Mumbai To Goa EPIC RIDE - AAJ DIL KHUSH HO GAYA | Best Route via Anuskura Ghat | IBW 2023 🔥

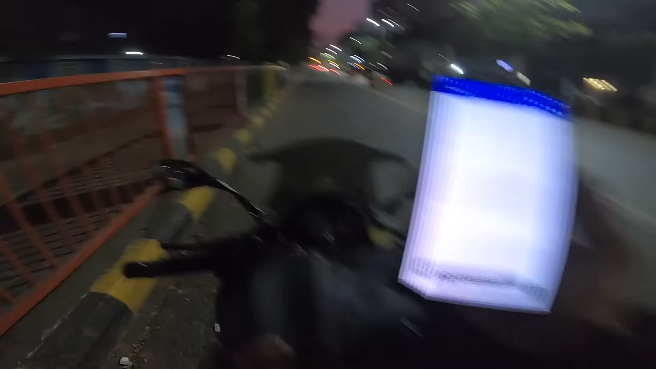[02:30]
दोस्तों हो चुकी है दूबीधा आर्गों का टायर हो चुगा है पंचर वो घर
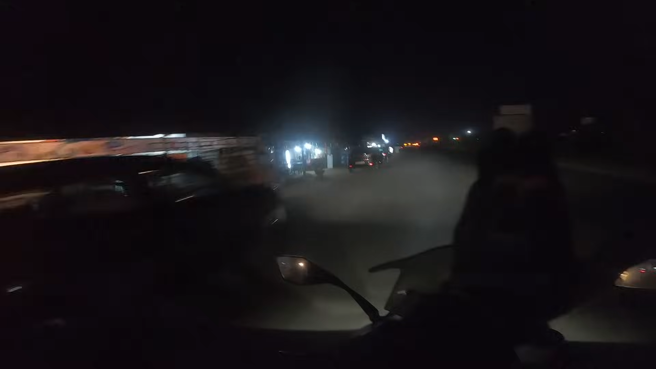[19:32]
अबस गोडर, साउत वडी का जो अबमुली गाट का रूडाता है, वह पॉइंट पे,
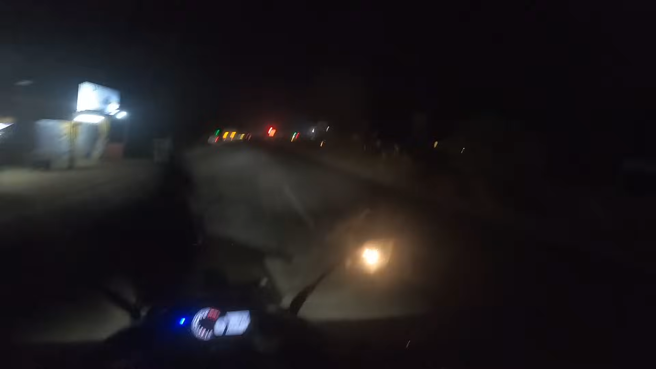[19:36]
अब यहां से गोड़ी का अब नजिदी के दिखो अब नजदी के थे को आईटियो चेक पोस्ट गोड़ा का, राइट नाव इस सेवन फिफिटी थ्री तो शायद होटे पोच्छ पो�
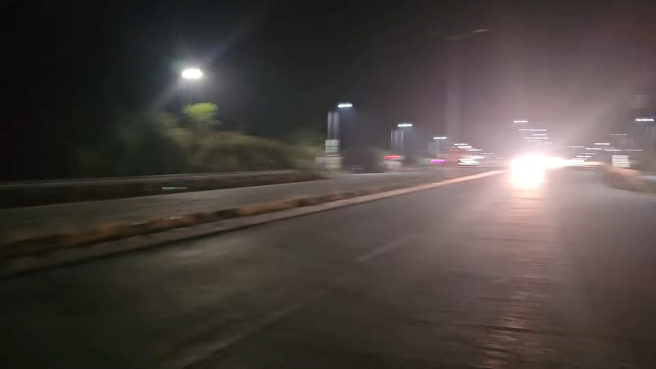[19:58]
गोड़ा बस 20-25 किलो मेटर बच्चे है और टाइम आपको दिखाऊं तो यह देखो एट थर्टी तो शायद नौ बच्छ तक पहुंच जाएंगे,